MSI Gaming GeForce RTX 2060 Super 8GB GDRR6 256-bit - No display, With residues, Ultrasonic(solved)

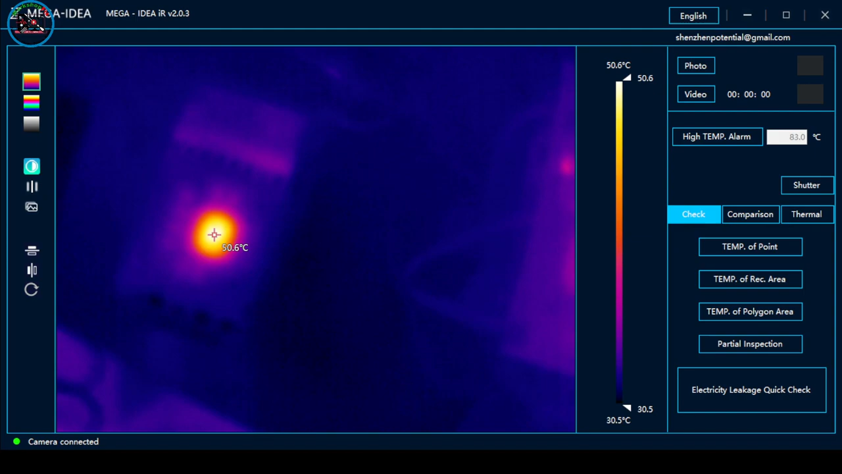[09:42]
On screen: spot 50.6°C, scale top 50.6°C, scale bottom 30.5°C
so, we are trying to power on. So, check the temperature. Okay. May temperature sya pero wala syang display. So, yung temperature nya. Pas-setting naman sya. Ah, this is no display. Okay, 60. Okay, turn up. Okay, so. Ah, umi-init. Ibig sabihin may problem lang talaga yung kanyang ano. It's impossible to complete on voltage dito. Kasi umi-init sya eh. Umi-init yung chip nya.
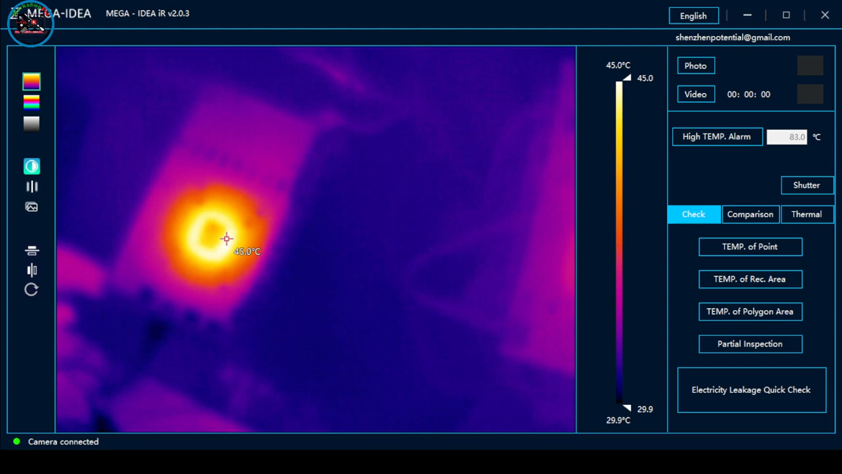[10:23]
On screen: scale top 45.0°C, scale bottom 29.9°C
Siguro nga, may problem lang talaga yung mga memory. Ah, so. Diting. Kasi nagkaroon sya ng moisture eh. So, detected naman sya. Kasi yung ating monitor, hindi sya nagdi-display.